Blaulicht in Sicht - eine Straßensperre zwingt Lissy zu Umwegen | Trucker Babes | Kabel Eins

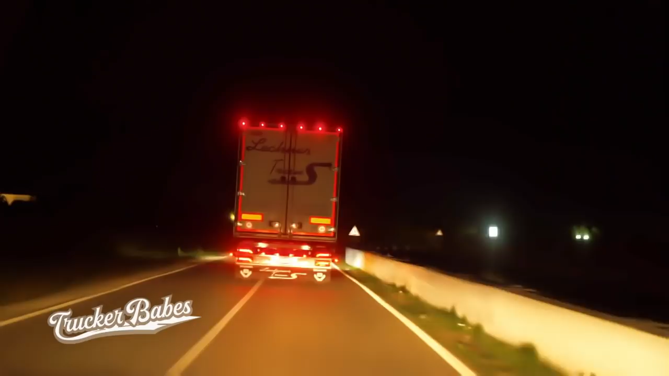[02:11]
Heute fährt die Maschine noch bis Rutigliano, der nächsten Ladestation.
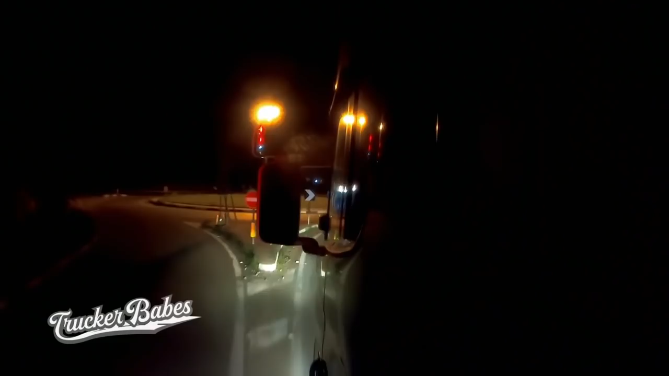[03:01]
Wenn alles rund läuft. Im Streckenverlauf 63 Kilometer folgen. Doch gleich hinter Brindisi ist die Adriatika gesperrt. Was habt ihr da gemacht?
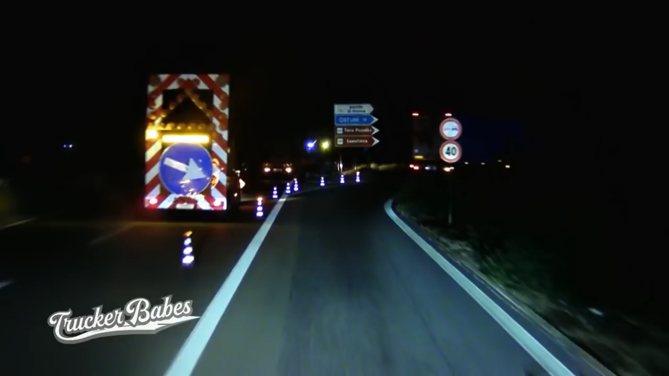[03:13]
Was ist denn davor los? Es ist ein Blaulicht da vorne. Ach, die bergen da den Lkw, der da runtergefahren ist. Heute.
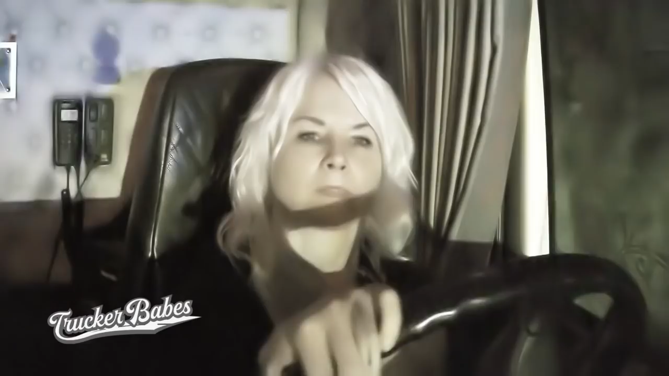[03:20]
Und die Straße unter der Autobahnbrücke ist ebenfalls gesperrt. Ich muss ja links. Jetzt würde ich mir... Oh, Leute. Na, na, nein.
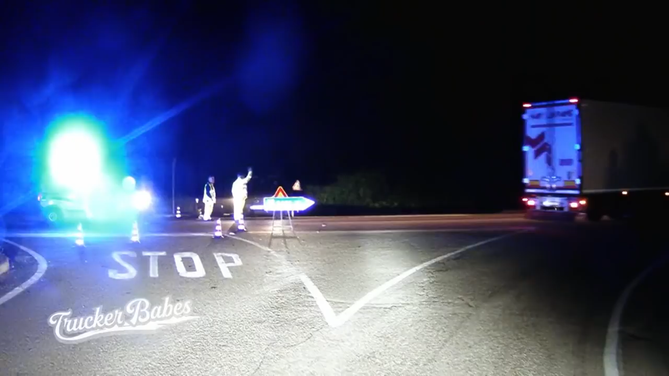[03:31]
Vielleicht funktioniert es ja mit italienischem Charme. Scusa, perché io devo andare a Rutiliano? Ostuni, da è tutto chiuso, da Ostuni. Troverai vicino urbani.
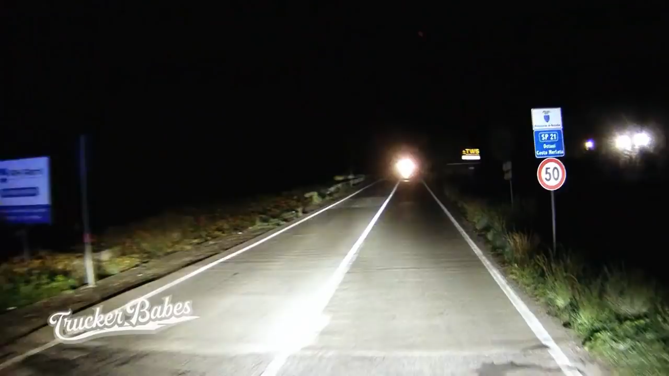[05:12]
Durch die heruntergefahrene Achse wird der Wendekreis kleiner. Leider wird durch den Umweg der Weg länger. Knapp zehn Kilometer Umweg muss Lissi in Kauf nehmen. Was kommt noch heute?